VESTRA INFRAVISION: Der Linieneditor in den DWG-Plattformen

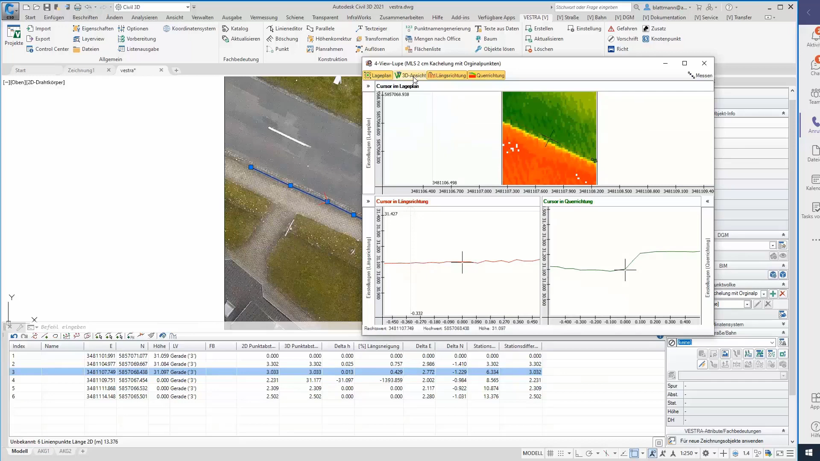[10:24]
Bei der For-View-Loop handelt es sich um meine For-View. Wo ist die vierte View? Die kann ich hier noch aktivieren. Hier unter 3D-Ansicht habe ich die Möglichkeit, mir 3D-Mitzenland auch die Punktwolke anzuzeigen.
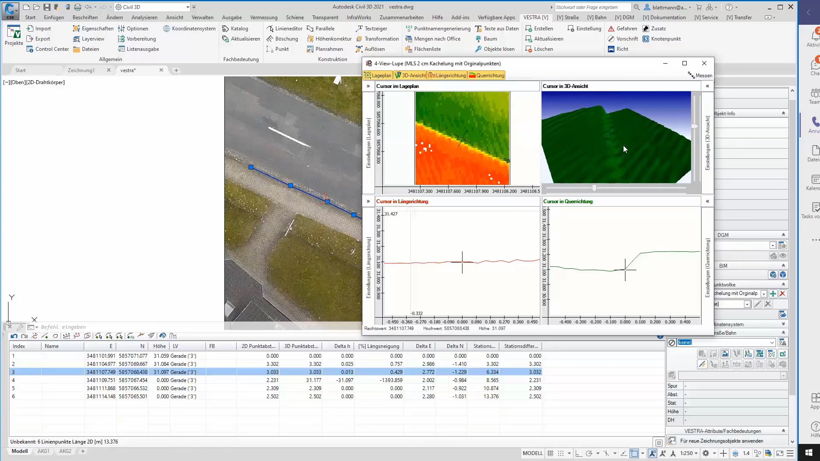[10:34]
Und kann mir dort auch die Position des Linienpunktes nochmal zur Kontrolle darstellen.